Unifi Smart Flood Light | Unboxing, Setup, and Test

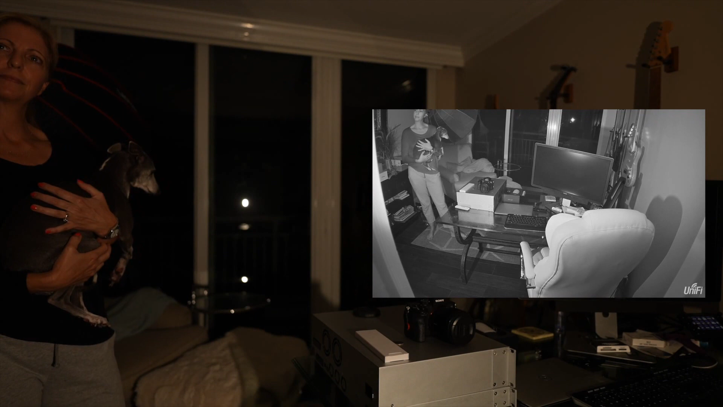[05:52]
She's lit pretty well. It's an average size room. I think it's lit pretty well. Go ahead and walk out of the room, hun. And I'm going to see how long it takes for it to turn off.
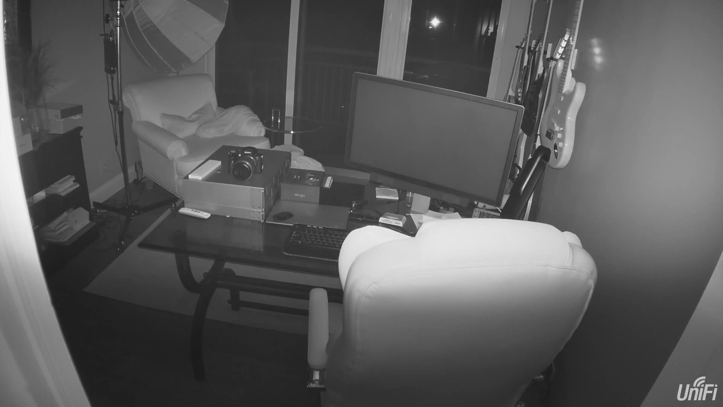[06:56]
So the quality of light will be a little bit more, uh, diffused.
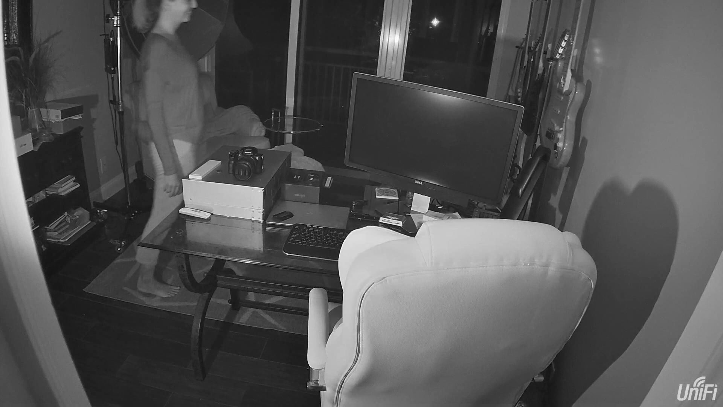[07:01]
I don't think it changed the detection at all. You can see the light is probably a little softer here. It might be a little less light, but other than that, I think it's pretty similar.